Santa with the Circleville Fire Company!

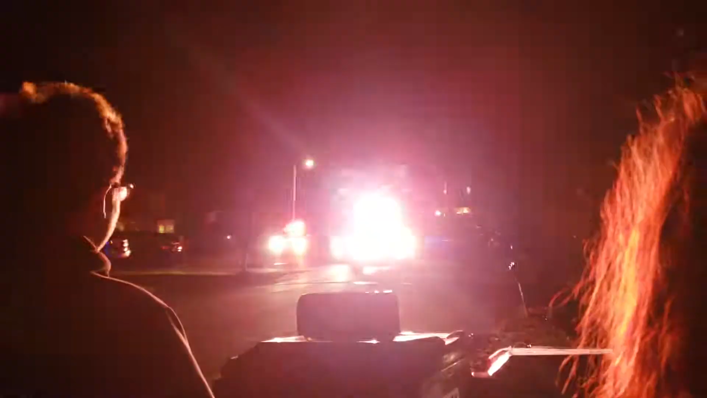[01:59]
Oh my god, look, I thought that was Santa's sleigh for a second.